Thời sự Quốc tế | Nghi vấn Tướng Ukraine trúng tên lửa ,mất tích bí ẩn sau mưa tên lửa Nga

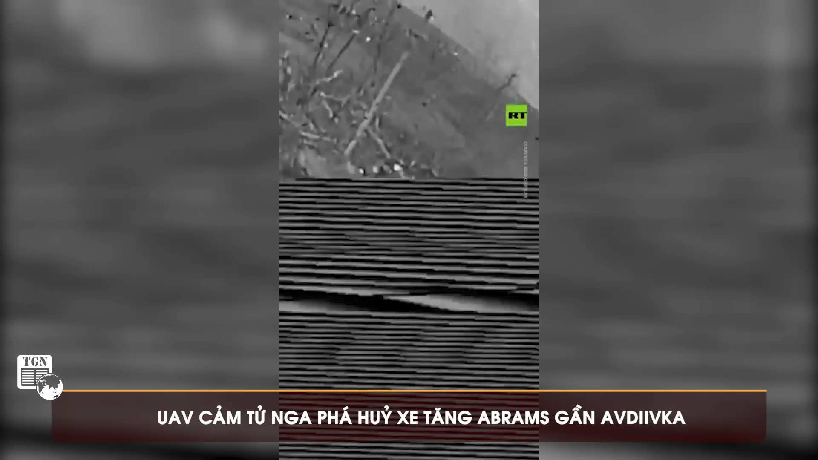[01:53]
Truyền thông Nga vừa qua đăng tải video cho thấy cảnh hai máy bay không người lái UAV cảm tử Nga phá hủy xe tăng M1 Abrams của Ukraine
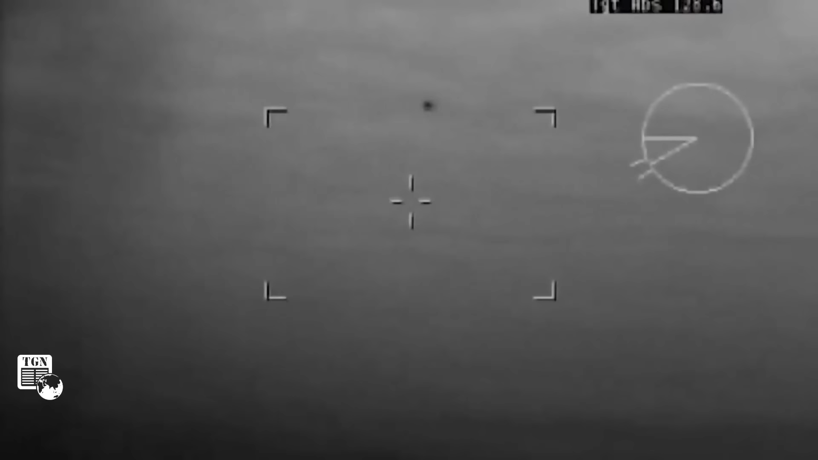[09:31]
Các lực lượng Mỹ, Pháp và Anh đã bắn hạ hàng chục máy bay không người lái ở Biển Đỏ sau khi Houthi liên tiếp tấn công tàu trợ hàng